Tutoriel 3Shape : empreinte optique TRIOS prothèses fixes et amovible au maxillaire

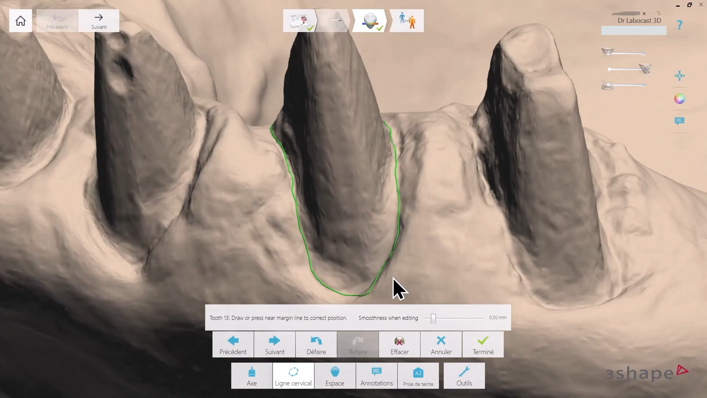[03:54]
L'affichage en monochrome facilite dans certains cas le positionnement de la limite puisqu'il y a une meilleure détection des contrastes.
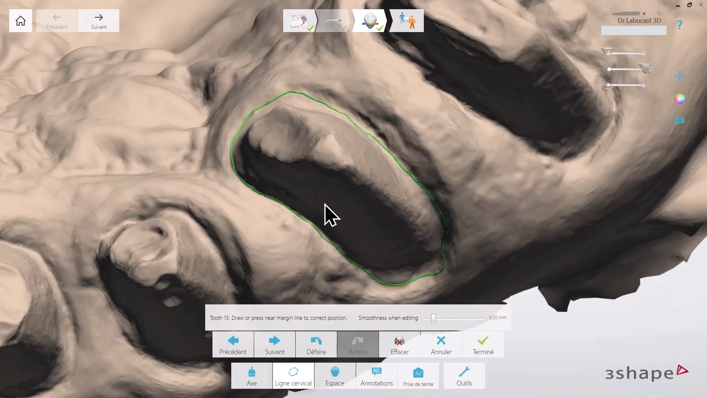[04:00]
On peut également retourner l'empreinte pour voir depuis l'intrado si l'adaptation est correcte.